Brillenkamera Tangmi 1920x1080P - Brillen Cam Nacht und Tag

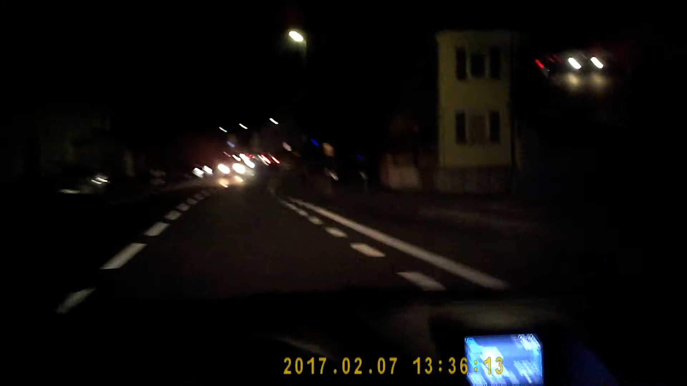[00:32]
Beziehungsweise, ich hab sie mir nicht runtergeladen. Also Learning by Doing. Etwas lustiger auszufinden, wie das so im Ganzen funktioniert. Ja, kurze Sache. Die Qualität ist jetzt nicht so zufriedenstellend. Klar, bei schlechten Lichtverhältnissen, gerade wenn es dunkel ist, ist das nicht wirklich gut, muss ich sagen. Aber ich glaub, da ist jede Kamera nicht so gut ohne extra Lichtquelle.